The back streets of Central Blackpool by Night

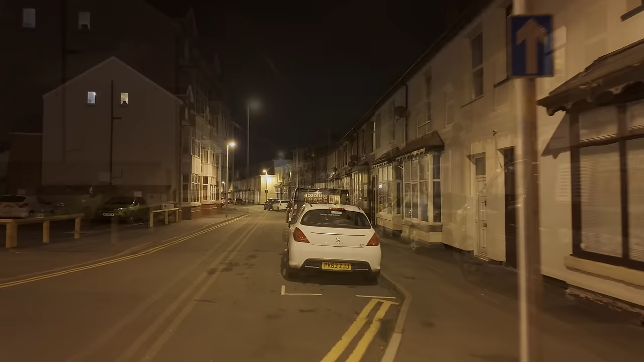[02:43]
It's a sort of level with Central Drive. And this is, these are the back streets of Central. Yeah.
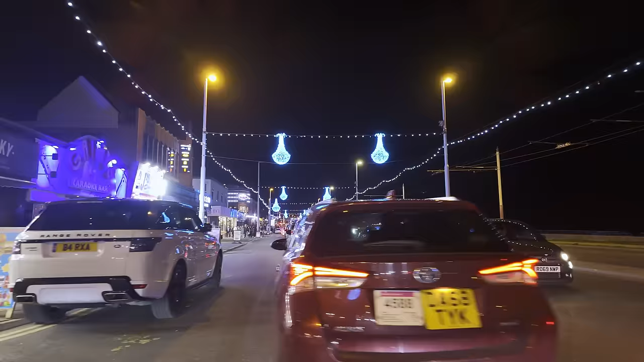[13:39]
Oh, look at this traffic here. I'm having to dodge the cars here. Look.